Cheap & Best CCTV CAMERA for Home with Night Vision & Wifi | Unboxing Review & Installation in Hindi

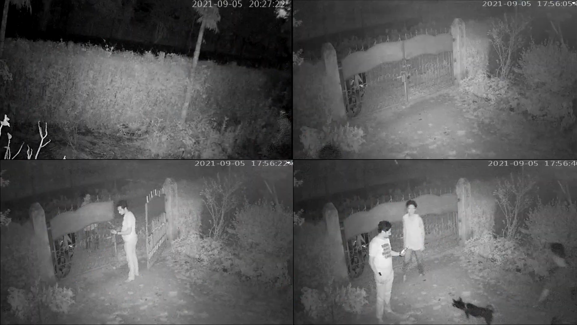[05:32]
अभी यह जो footage आप देख रहे हैं, यह night vision का sample है, और इस समय यहाँ थोड़ा सा भी light नहीं है, पुरा अंधेरा है, पर फिर भी सब कुछ साफ साफ दिखाई दे रहा है